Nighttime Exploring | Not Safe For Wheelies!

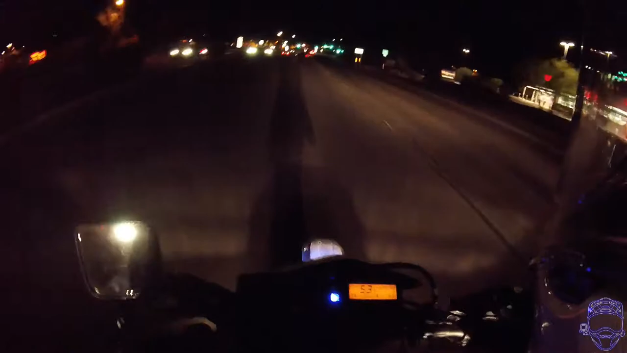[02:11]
How's it going, guys? I'm Dr. Zed. I'm out here enjoying the ride. I'm out here with Fun Dip for life. That's another guy with the DRZ 400 SM. We're just gonna go hit that trail again that we saw and took.
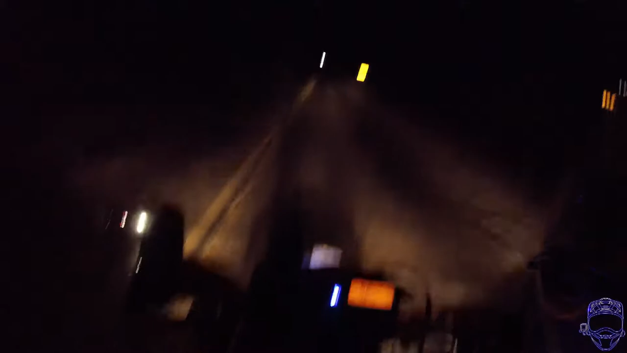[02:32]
I could be out too late, but I'll make the most of it. That dude had no reflective stuff on at all. I barely saw him, even with my headlight. That's stupid.